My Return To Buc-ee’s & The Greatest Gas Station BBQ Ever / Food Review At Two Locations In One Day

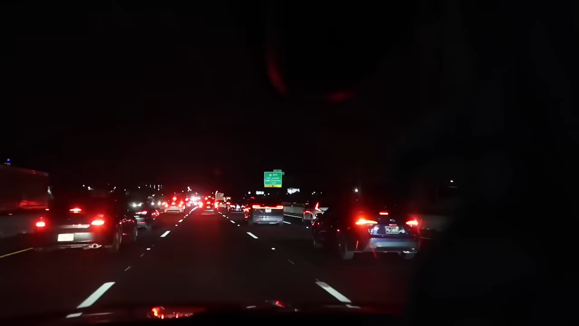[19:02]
Ah yes, traffic going I-4 westbound at 8.42 p.m. near International Drive. It's really backed up. Not sure why, but it is.